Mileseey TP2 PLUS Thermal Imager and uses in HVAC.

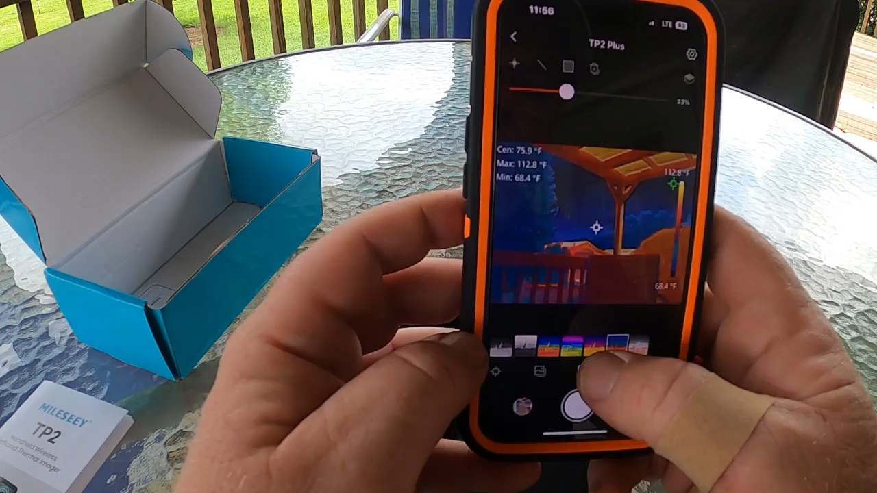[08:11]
On screen: max 112.8°F, min 68.4°F, scale top 112.8°F, scale bottom 68.4°F
You've got your iron, which is what I typically will use. You've got a rainbow. Two rainbow versions. And you've got your black hot.
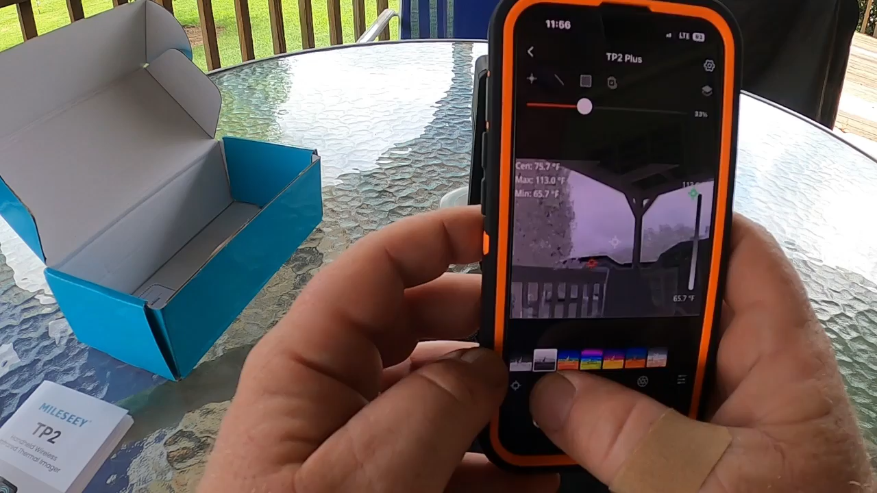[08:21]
And then you've got your white hot.
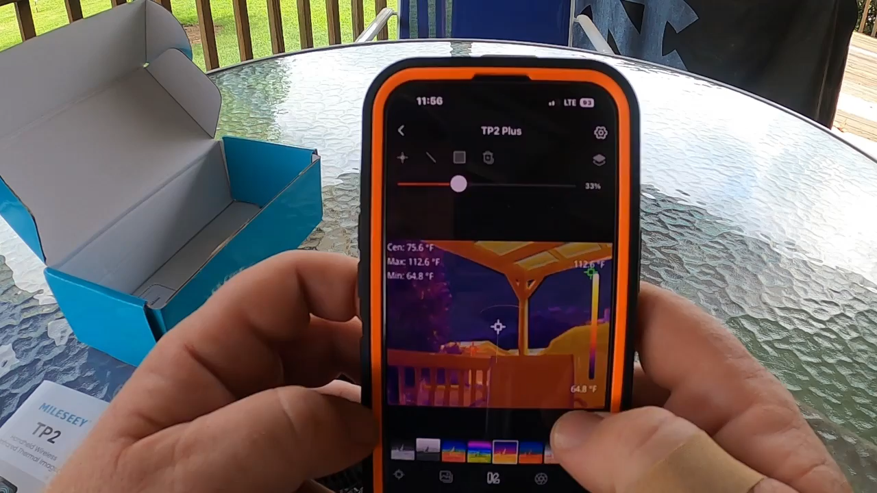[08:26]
On screen: max 112.6°F, min 64.8°F, scale top 112.6°F, scale bottom 64.8°F
So I typically will use the iron palette.
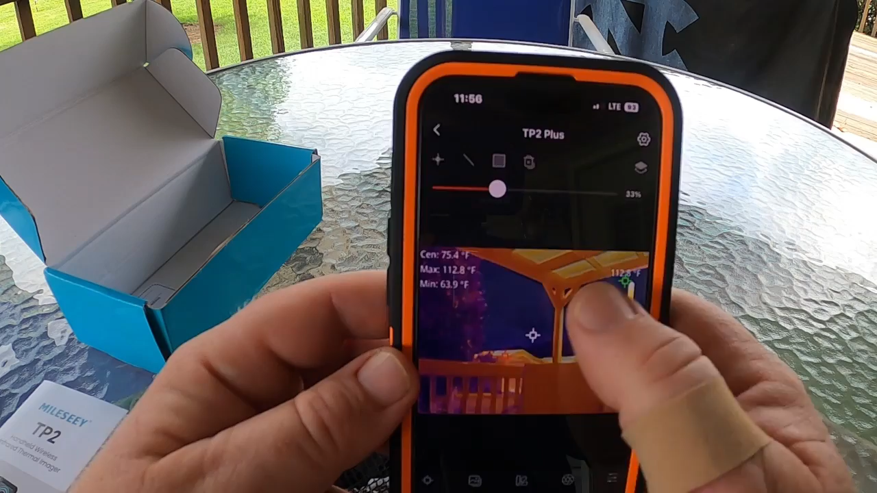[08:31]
On screen: max 112.8°F, min 63.9°F
So you've got your center point and you can remove and adjust these up in the top corner on the left corner of the screen.
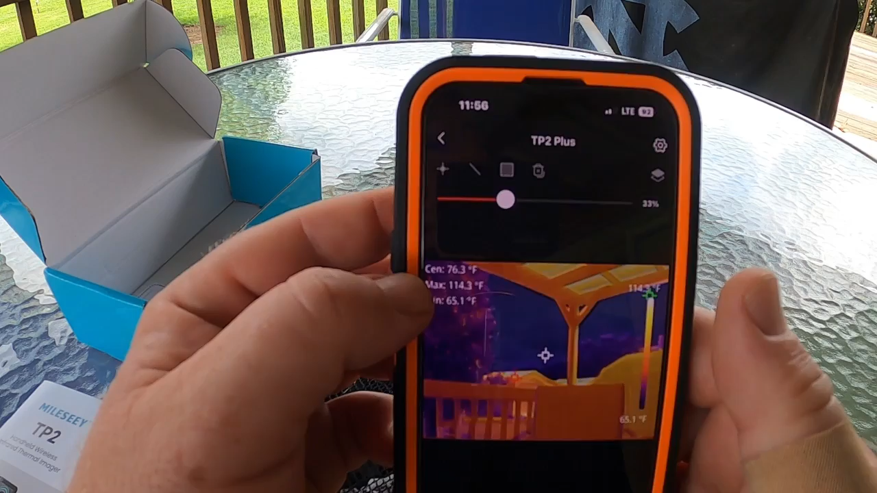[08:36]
On screen: max 114.3°F
It's going to give you your center point temperature. It's going to give you a maximum, which is going to be your little red
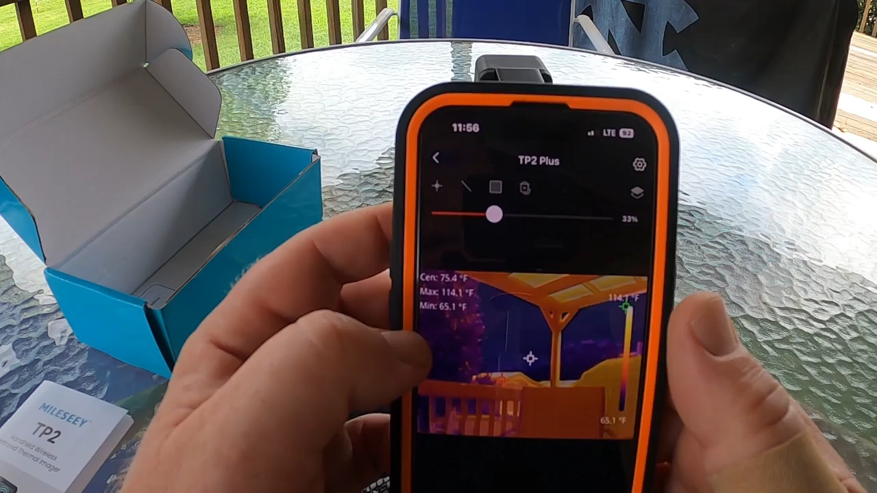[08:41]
On screen: max 114.1°F, min 65.1°F
crosshairs. And then you're going to have your minimum, which is going to be your green crosshairs.
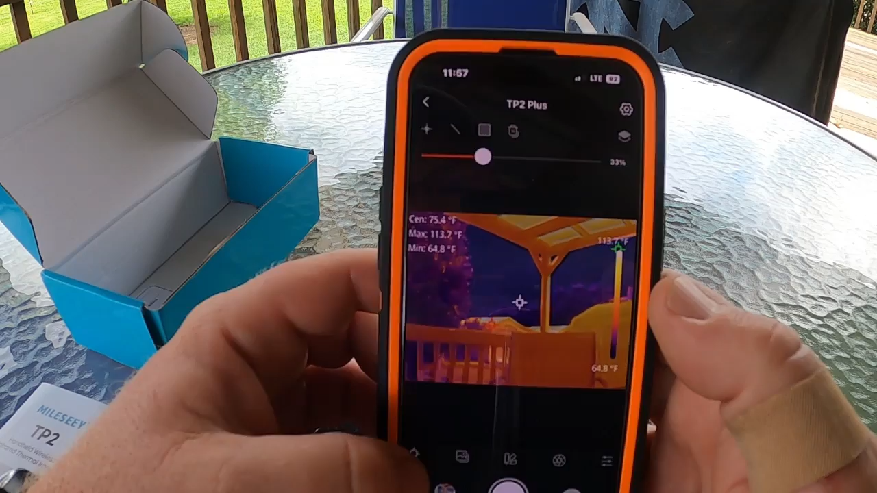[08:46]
On screen: max 113.7°F, min 64.8°F
And you can remove those however you want.
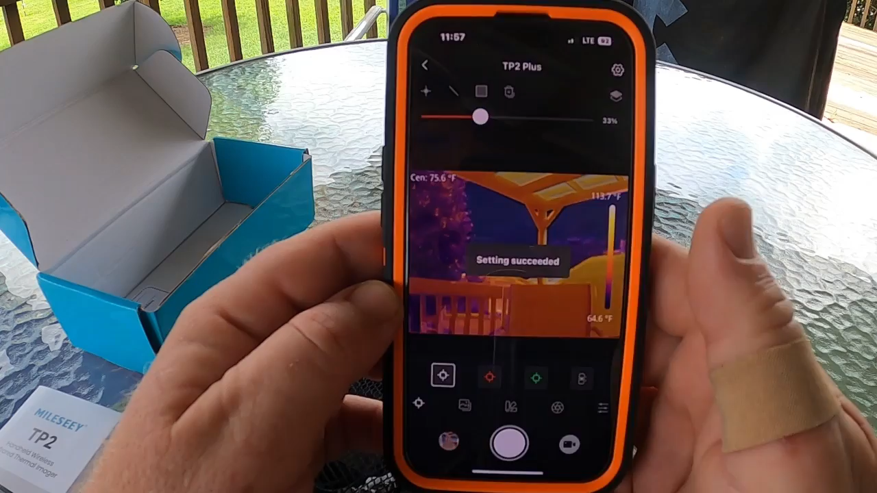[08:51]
On screen: spot 75.6°F, scale bottom 64.6°F
If I want to take those off, I can take those off and then just use my center point temperature. But I'm going to add them back.
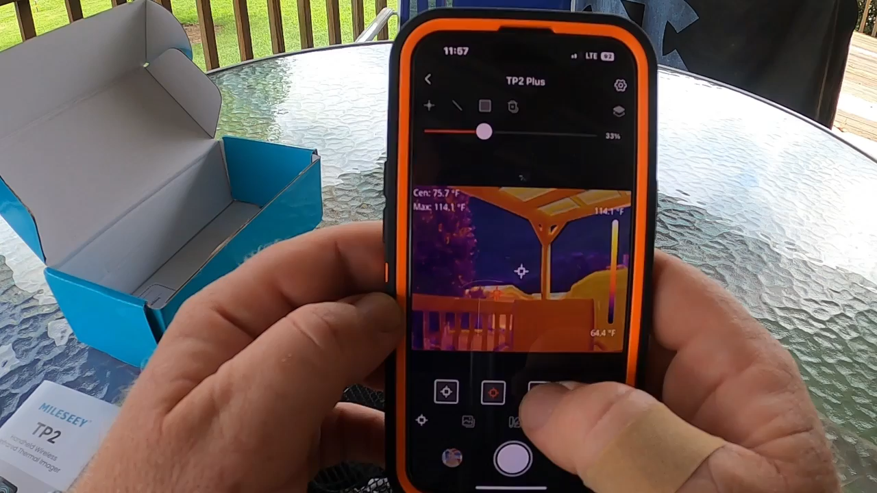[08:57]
On screen: max 114.1°F, scale top 114.1°F, scale bottom 64.4°F
You're going to have a scale. It gives you your highest and lowest temperature within
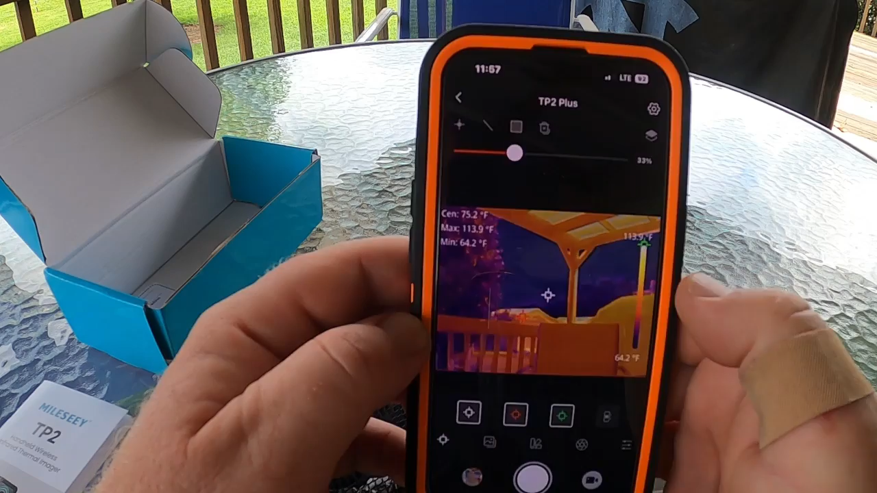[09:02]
On screen: spot 75.2°F, max 113.9°F, min 64.2°F, scale top 113.9°F, scale bottom 64.2°F
the range or picture of what you're looking at.
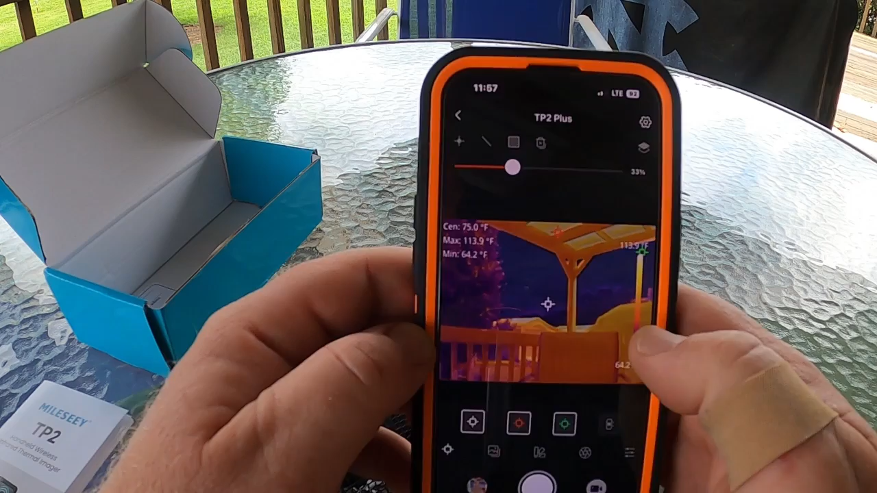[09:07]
On screen: max 113.9°F, min 64.2°F
So once you get those turned on and set, then you can go in here.
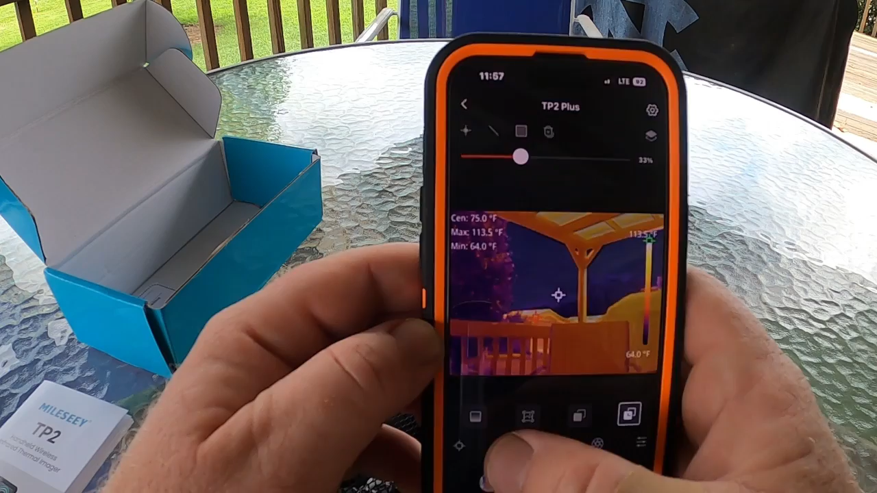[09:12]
You can do full infrared mode.
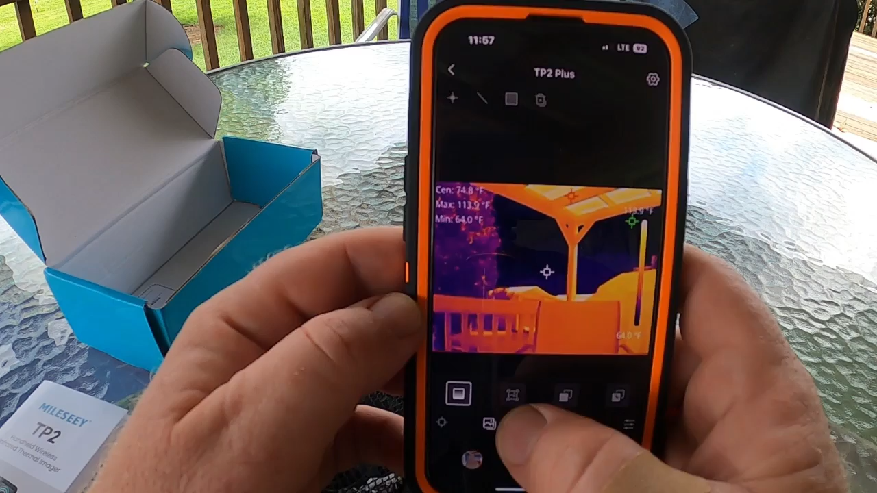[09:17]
On screen: max 113.9°F, min 64.0°F
You can do your digital image alone. You can do a picture in picture where you can be looking at something and then kind of focus in on the area of concern,
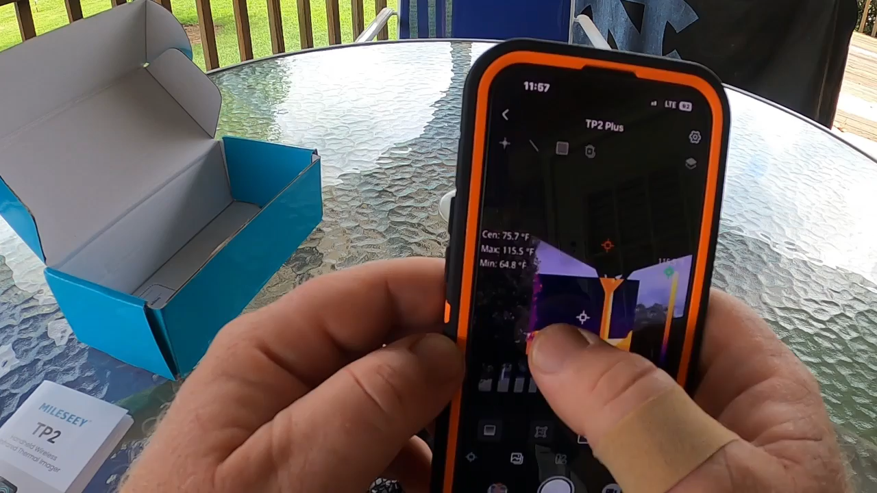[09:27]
On screen: max 115.5°F, min 64.8°F
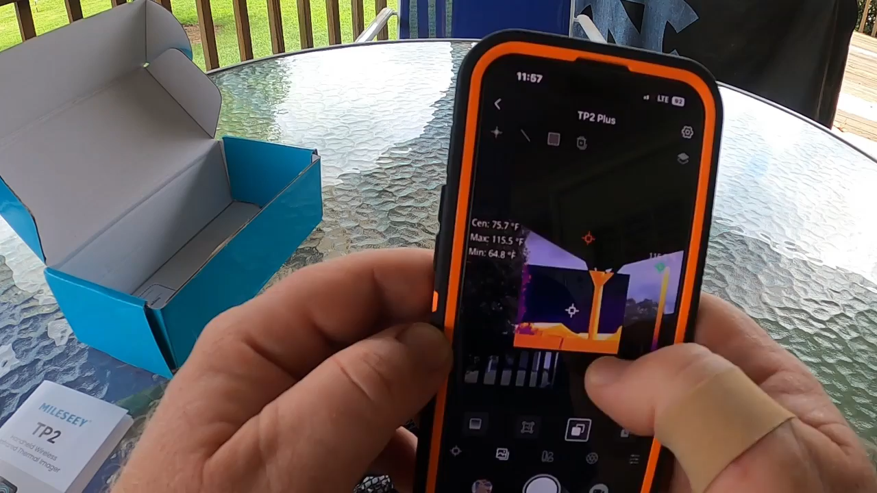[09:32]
On screen: max 115.5°F, min 64.8°F
but still have the background to stay oriented or to maybe give the homeowner a better visual of what you're looking at. And you confuse them them.
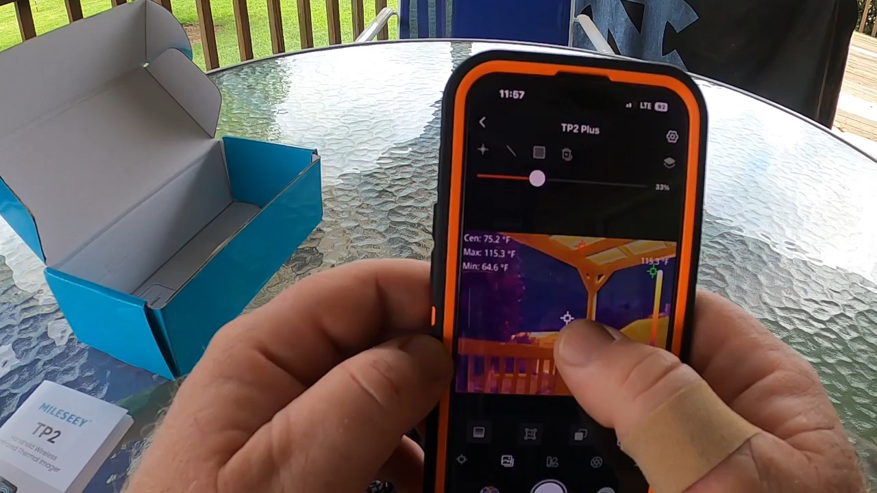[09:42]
On screen: max 115.3°F, min 64.6°F
And you've got kind of an overlay of your digital image and your thermal image.